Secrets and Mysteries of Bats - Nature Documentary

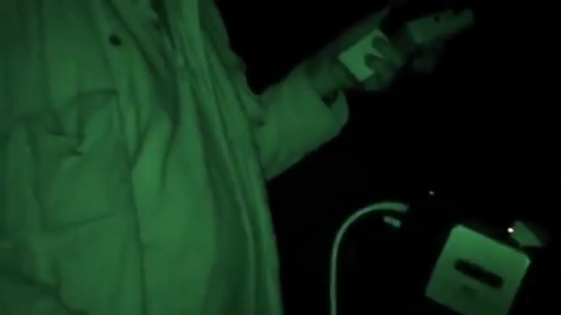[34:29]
I'm using a night scope, which is a military level image intensifier,
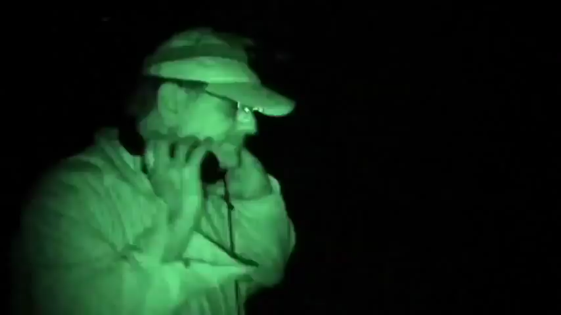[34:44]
Just cruising through. I can hear them. I hear your bat detector.
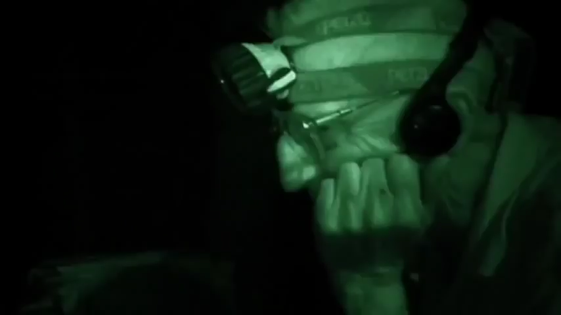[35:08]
Each evening, he uses a different type of insect as bait.
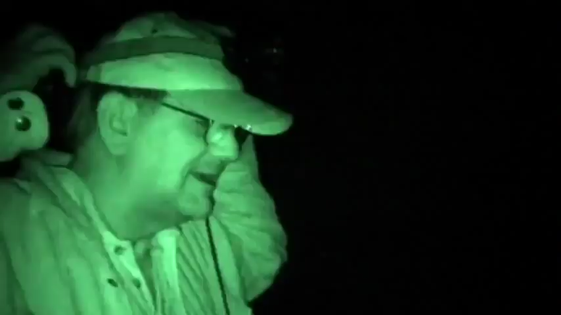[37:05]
Oh, hey, that's one. A hit. Did you get that last one?
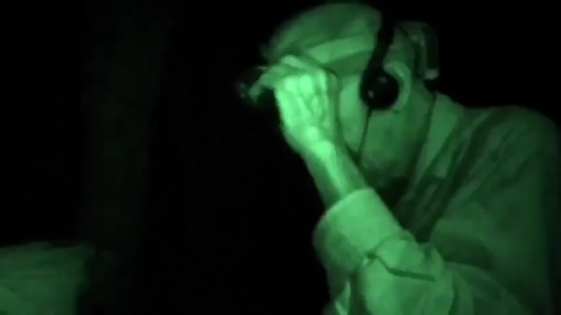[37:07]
Yes, good. Yeah, a wonderful hit. Nice buzz.
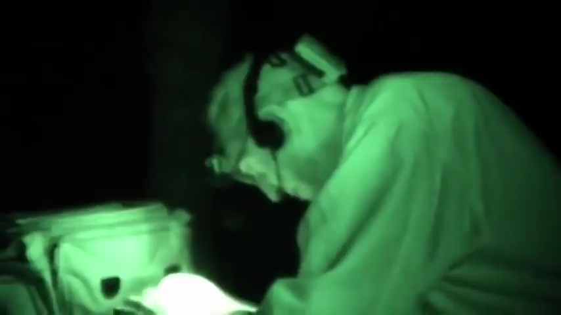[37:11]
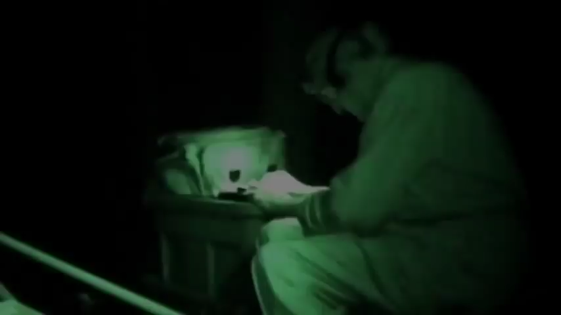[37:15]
Now we got it.
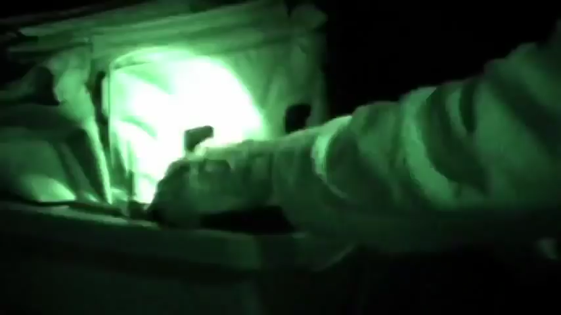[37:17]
And I got the time expanded signals.
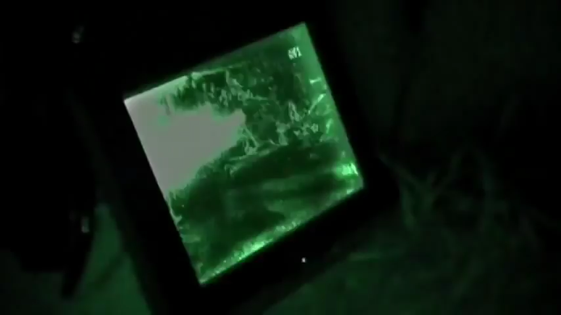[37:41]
like whether it is a good tasty insect or not, from all kinds of other echoes that they have to be getting. Here comes a bat. He's still in there.
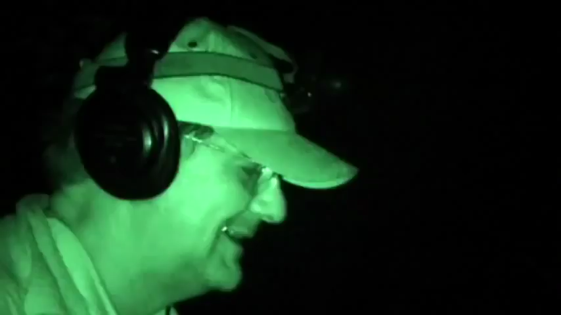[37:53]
And we don't really know how their brains can do that, make that kind of discrimination.